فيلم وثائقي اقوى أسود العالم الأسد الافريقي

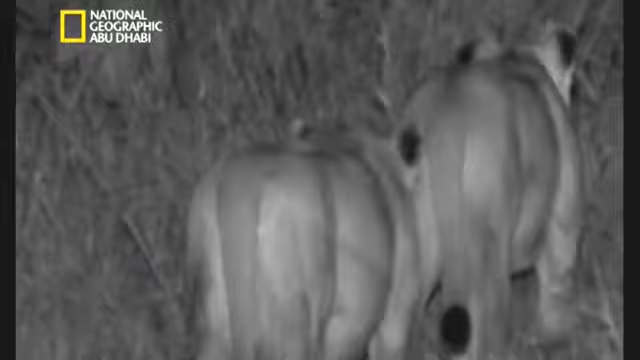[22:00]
عند الغروب يخف الحر في السافانة
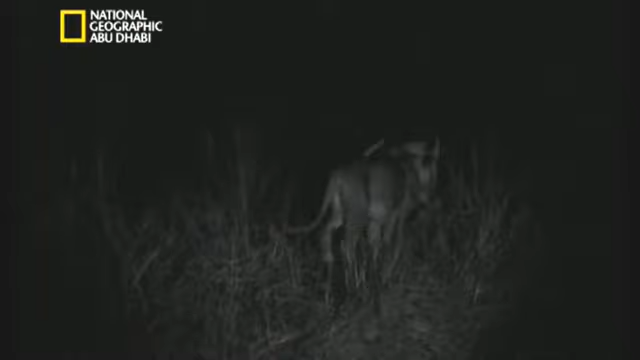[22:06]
لكن ليس الجو اللطيف هو ما يقود الأسود إلى الصيد في الليل بل الاستراتيجية
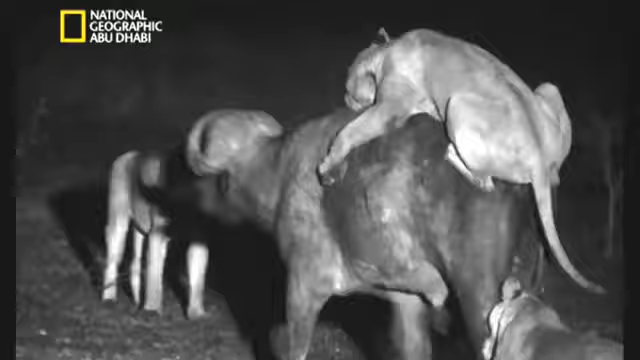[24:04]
والجاموس المطمئن لا يرى شيئاً إلا بعد فوات الأوان